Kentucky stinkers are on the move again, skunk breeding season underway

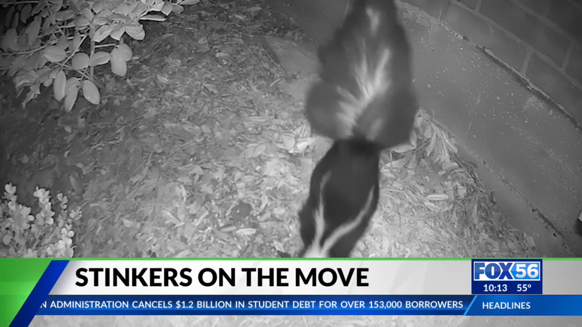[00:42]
The mostly nocturnal animals are on a mission to find their mate, traveling four to five miles at a time, which makes them more likely to be struck by cars and raising a stink.